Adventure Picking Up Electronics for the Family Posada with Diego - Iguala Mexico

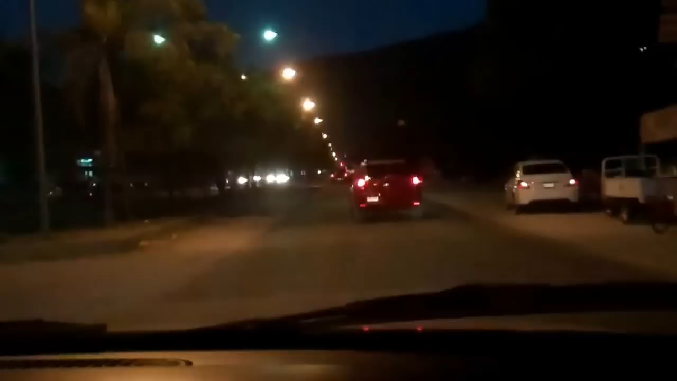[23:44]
The temperatures. Let's cool down here. It's refreshment night. Yeah. And the Estado police is pulling out in front. That's good.